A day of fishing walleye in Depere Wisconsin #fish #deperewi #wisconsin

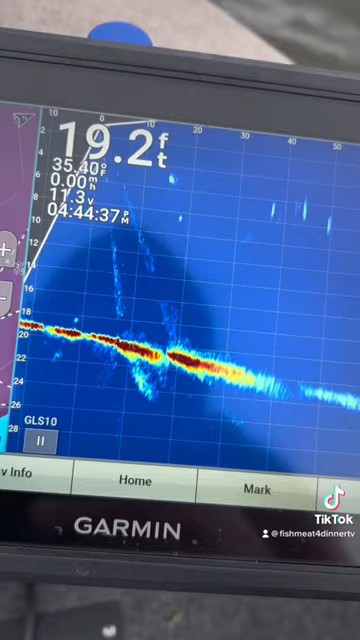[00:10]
On screen: depth 19.2 ft
So I put my trolling motor and spot lock, looked on my lye scope, saw some white fish up top but some walleye on the bottom.